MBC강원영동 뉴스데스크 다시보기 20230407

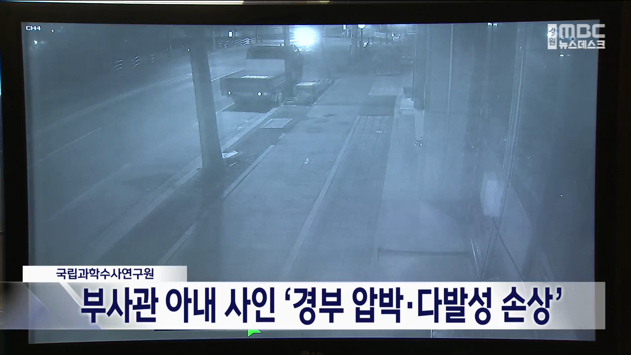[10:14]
지난달 8일 동해시 북평동에서 육군 모부대 소속 원사인 47세 남성이 몰던 차량이
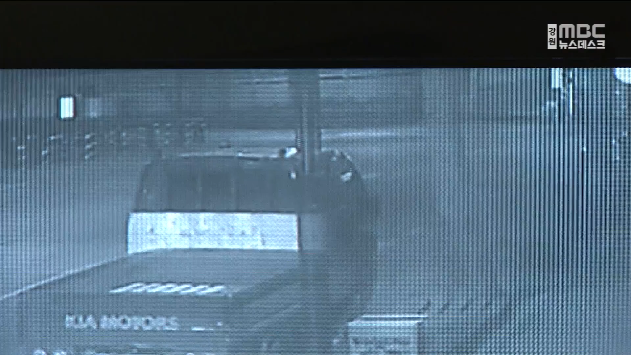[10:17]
옹벽을 들이받았고 조수석에 있던 아내는 숨진 채 발견됐습니다.